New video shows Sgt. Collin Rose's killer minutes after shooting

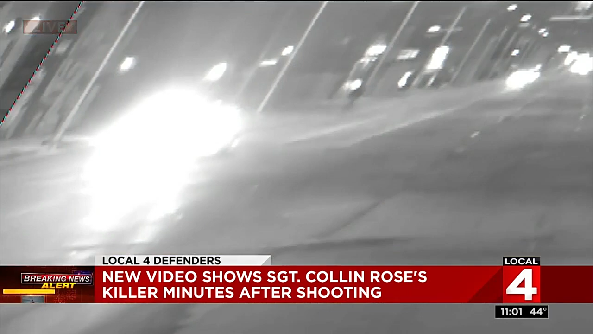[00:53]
Take a close look at this video. Police believe the man seen here running, then walking, then running in front of a bus is the same man that killed Sergeant Colin Rose.